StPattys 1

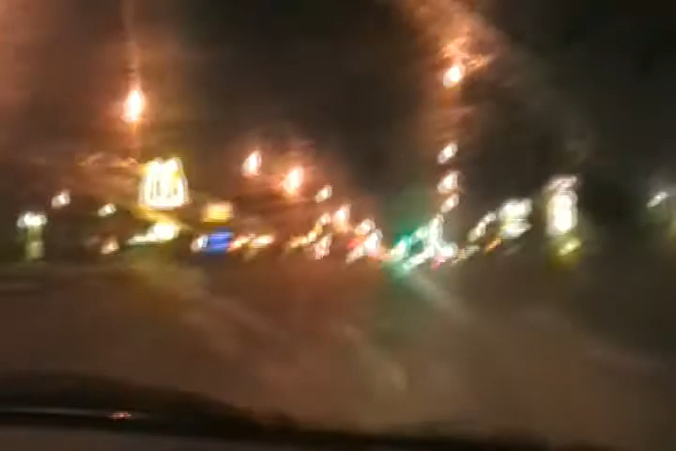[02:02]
doing that thing where the frost is over and I can't see oh no no no it's not so bad I'm not gonna die not right now at least I hope not maybe later on amen